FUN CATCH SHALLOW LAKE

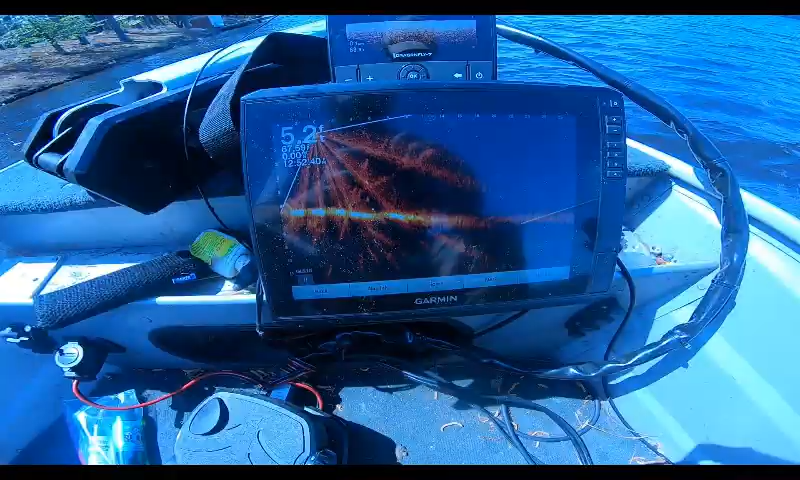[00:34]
today okay we've got a little bit of structure right
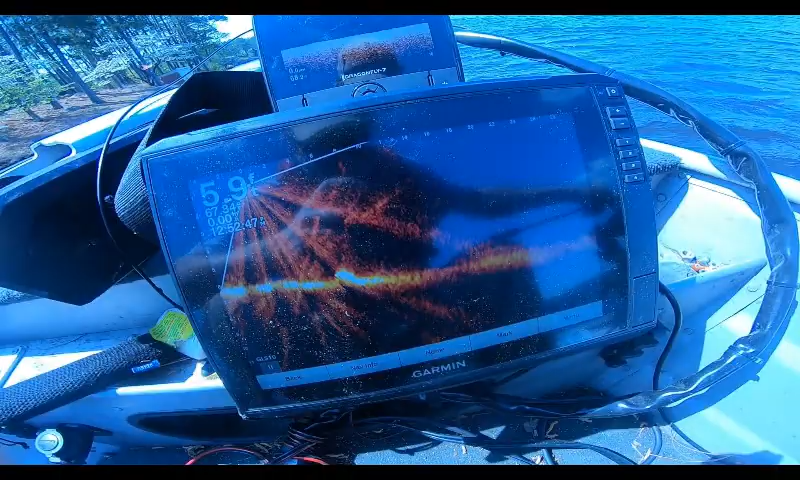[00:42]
here I'm in spot lock and I've got a minnow down just bobbing around saw a fish or two cruising around